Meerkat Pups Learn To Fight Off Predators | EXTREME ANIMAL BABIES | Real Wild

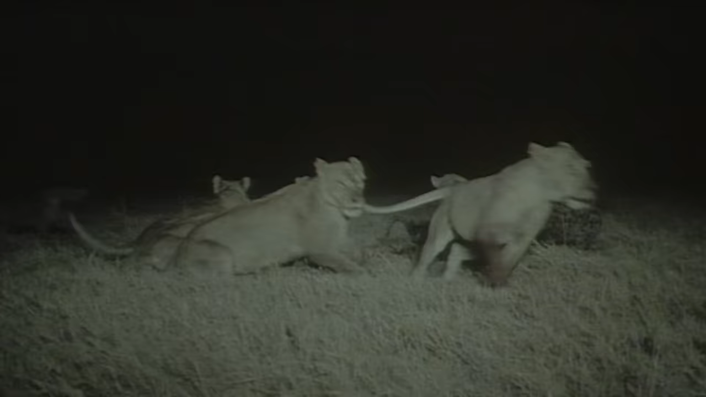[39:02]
Africa's top predator turns into a pussycat chased
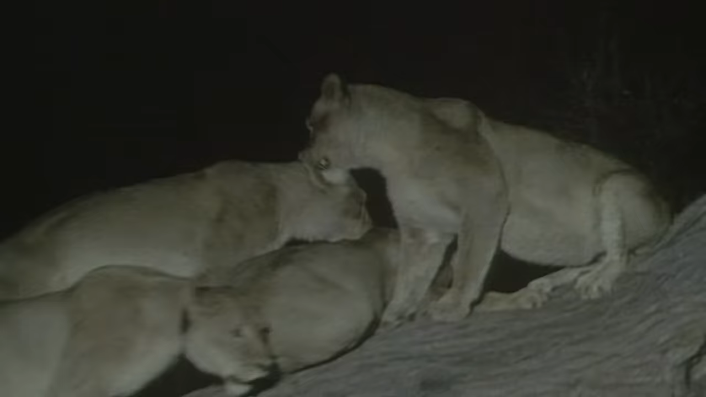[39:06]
up a tree and guess who has the last laugh
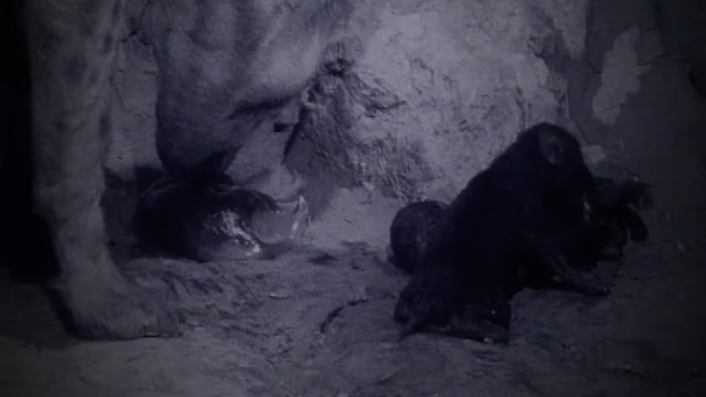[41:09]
litters are small usually only two cubs but here a third newborn gets
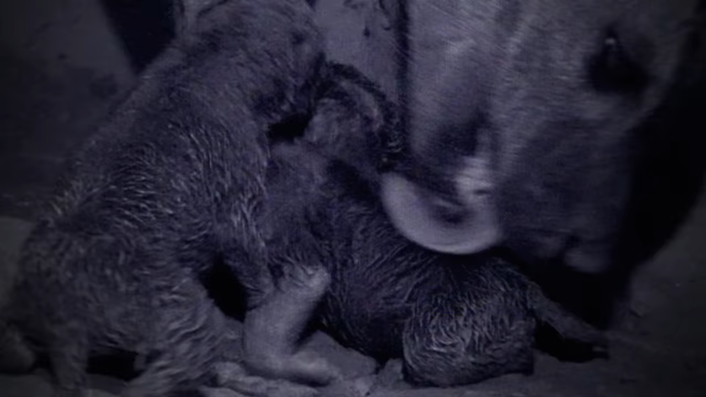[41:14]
the family greeting this isn't play fighting this is a life and death struggle for dominance one out of four won't make it through the first month